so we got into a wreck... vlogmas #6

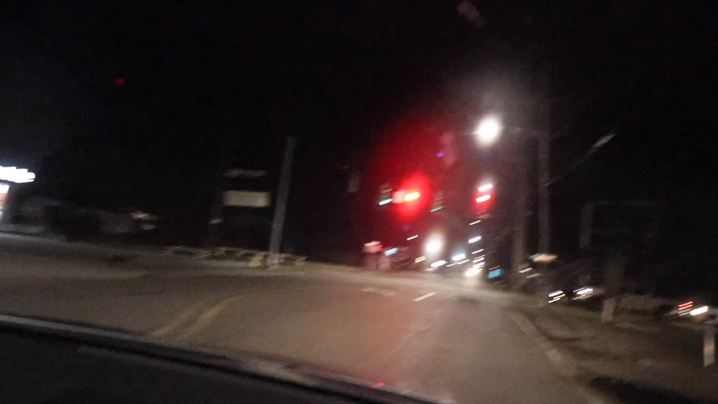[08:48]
hold on right there and there was this light but we were coming from the other way memories memories all
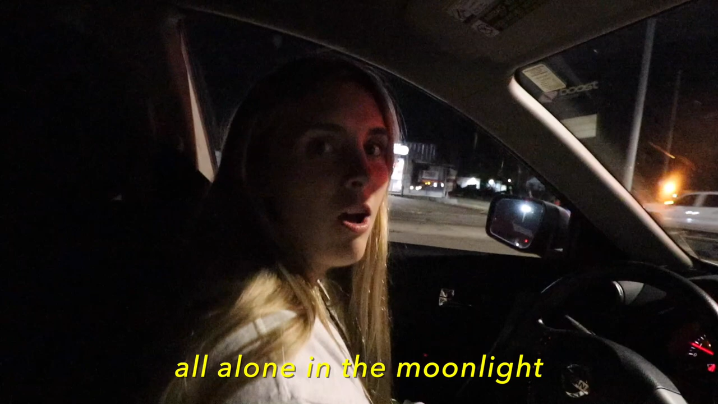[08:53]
alone in the moonlight right there is where we got
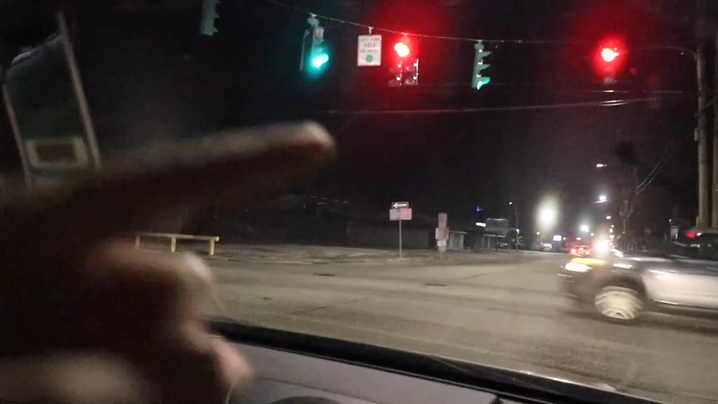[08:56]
right there yep right there yep we
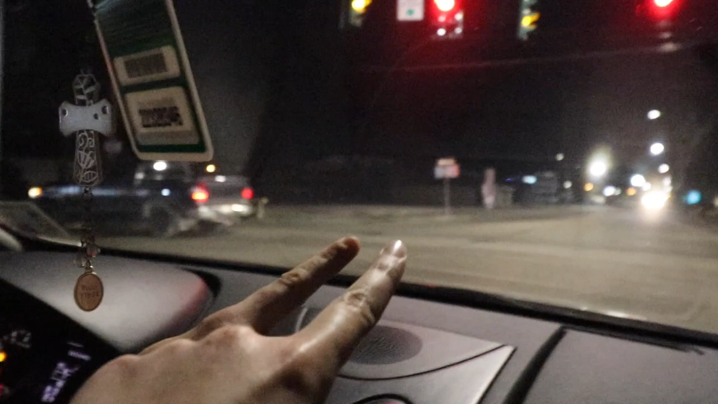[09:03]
got that light first one's first one's there the car came